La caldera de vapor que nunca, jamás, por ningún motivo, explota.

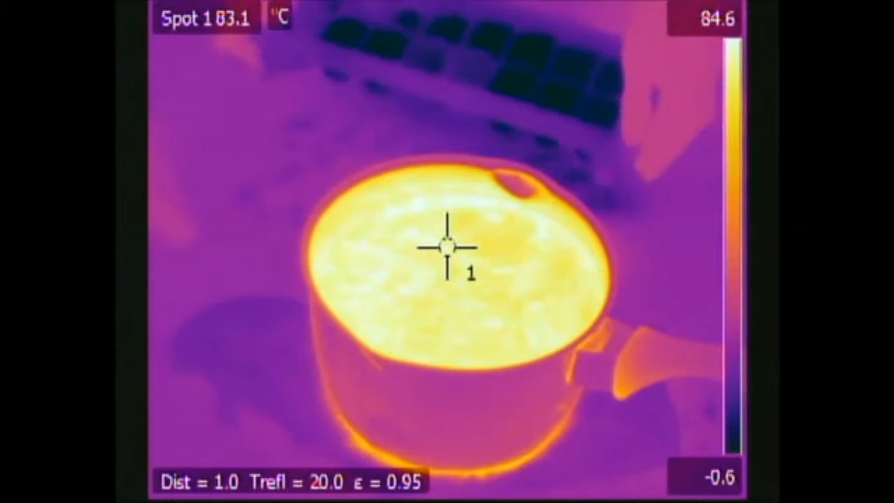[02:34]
Si ahora dejamos caer hielo en el agua caliente, veremos que el hielo no desaparece tan rápido, porque no se está aportando calor, pero podemos apreciar que en segundos desaparecen los gradientes de temperatura, y el hielo queda rodeado por agua que está a una temperatura constante.
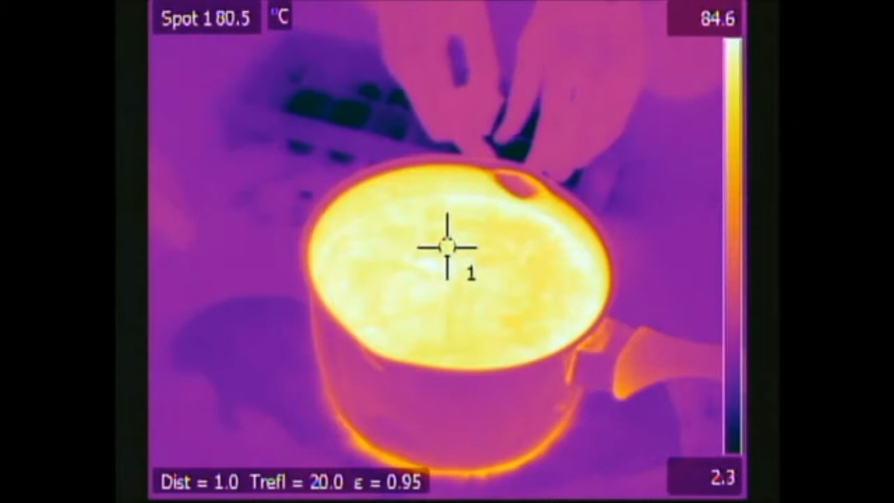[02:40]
On screen: spot 80.5°C
El hielo hace bajar la temperatura del agua.
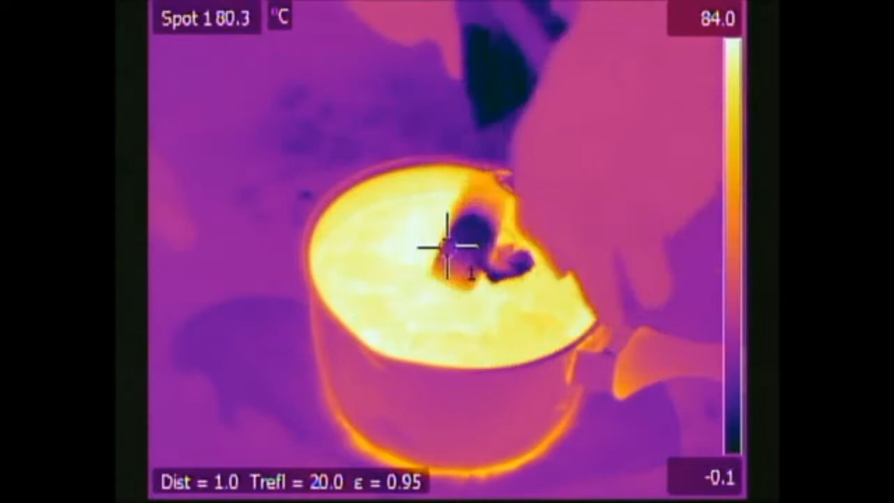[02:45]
On screen: spot 80.3°C
También bajaría si en la olla introdujiéramos un serpentín por el cual circulara agua fría.
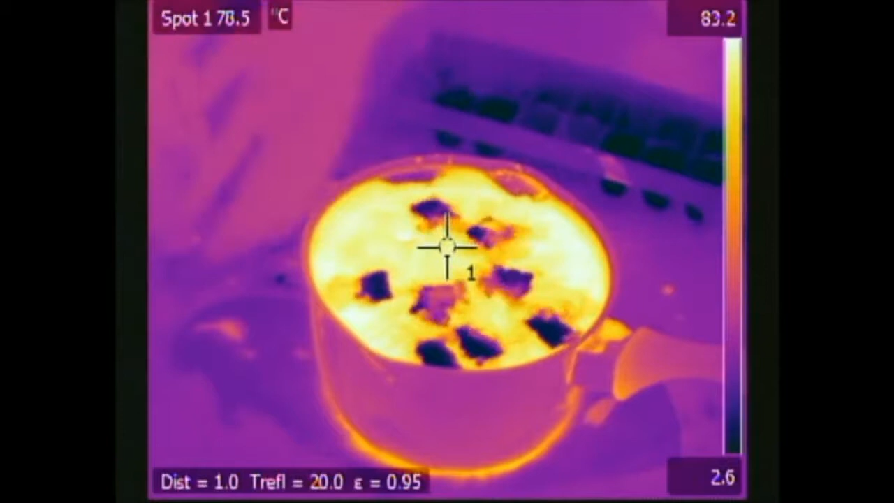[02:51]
On screen: spot 78.5°C
En la olla con agua, el agua tiende a mantener una temperatura homogénea, aunque existan hielos en su interior. En la caldera de galio, el galio también tiende a mantener una temperatura homogénea,
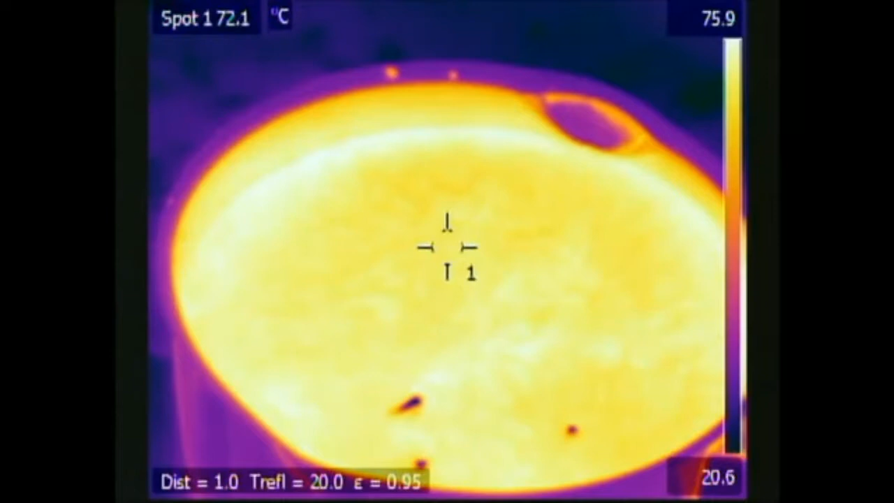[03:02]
On screen: spot 72.1°C
aunque en el serpentín circule agua fría.
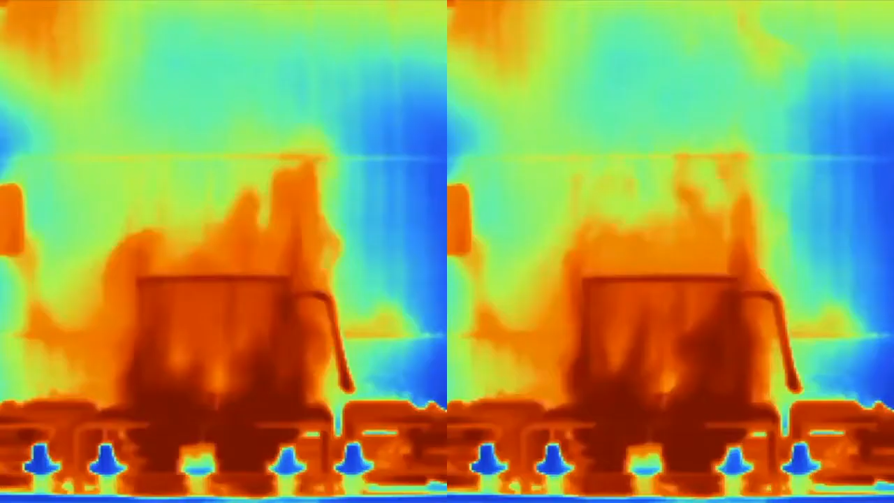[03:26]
Siempre la temperatura de llama es muy superior a la temperatura de los gases de escape.
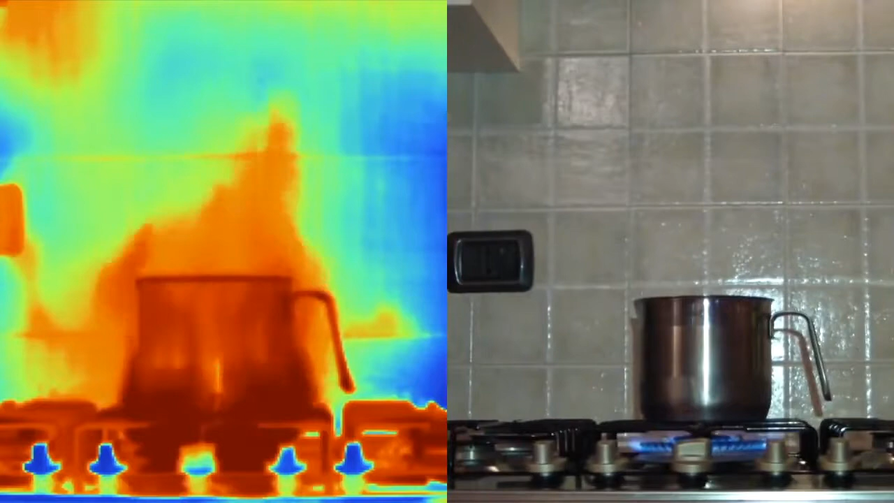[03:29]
Nunca podríamos mantener las manos en una llama, pero a cierta distancia de la llama sí podemos poner las manos,
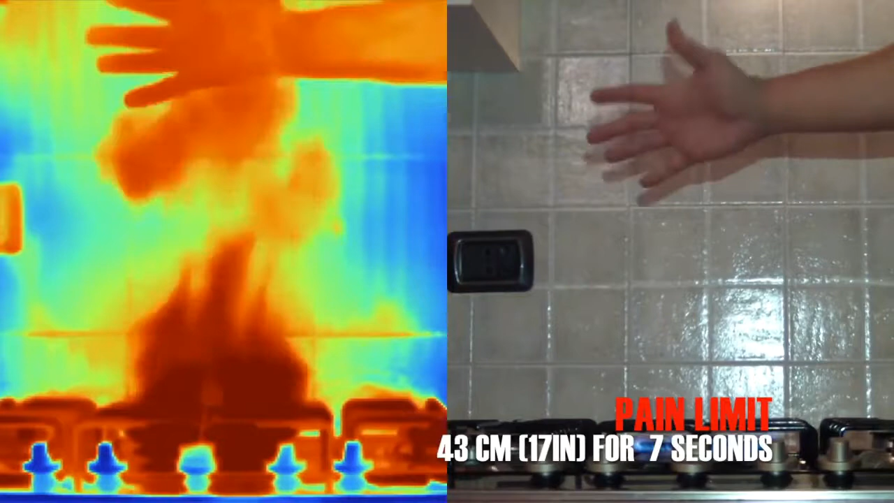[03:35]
pues la temperatura de los gases baja rápidamente.